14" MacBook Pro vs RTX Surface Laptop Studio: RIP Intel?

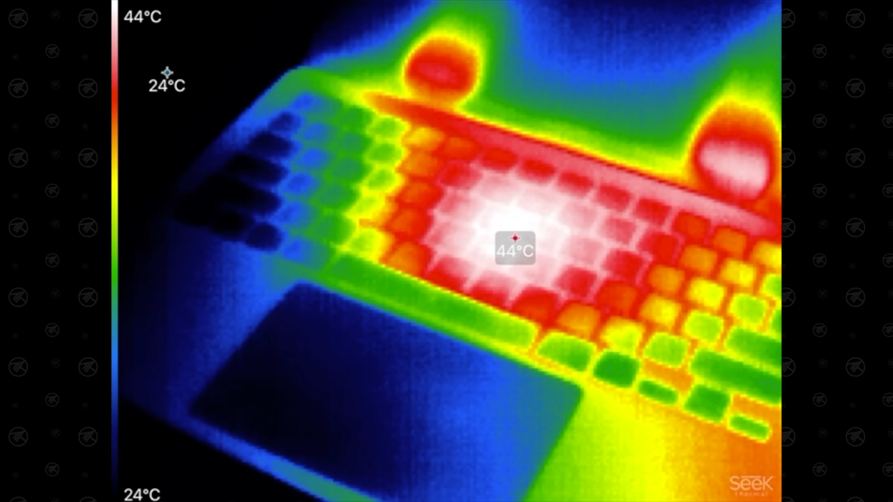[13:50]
On screen: scale top 44°C, scale bottom 24°C
seeing 44 degrees celsius on the macbook at the hot spot in the center
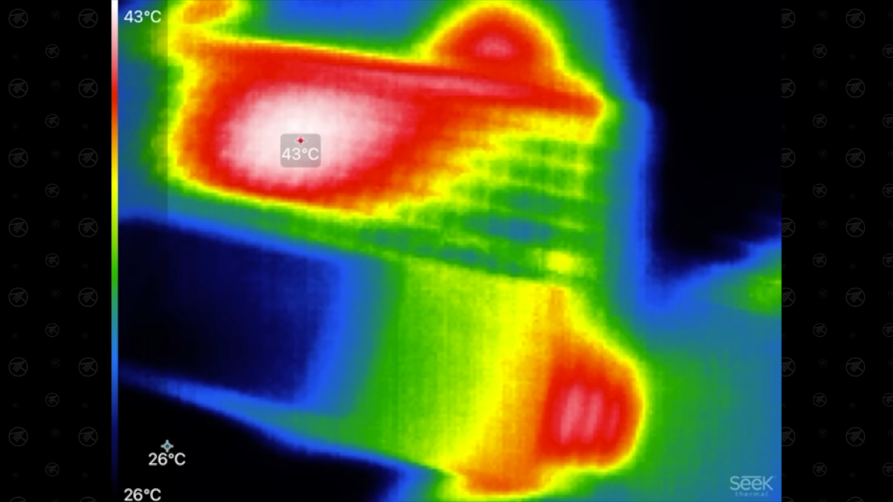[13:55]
On screen: scale top 43°C, scale bottom 26°C
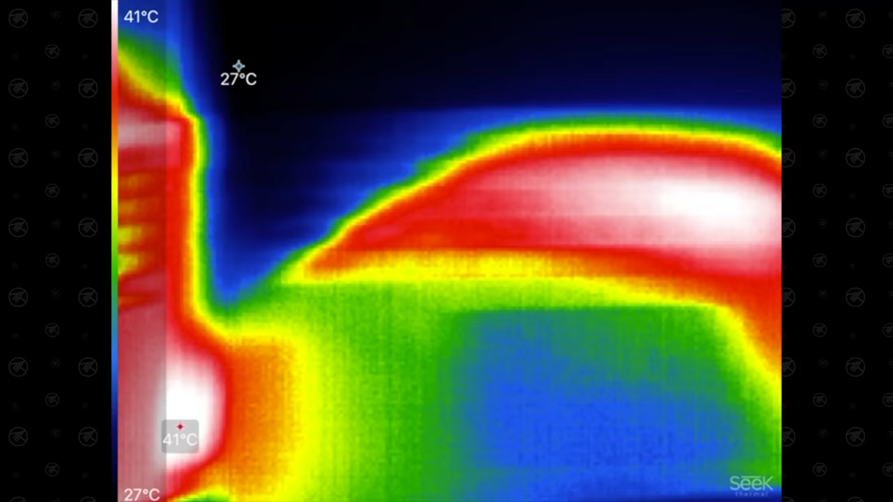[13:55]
On screen: scale top 41°C, scale bottom 27°C
and the surface we have a hot spot towards the right side look 39 40 degrees celsius it's definitely running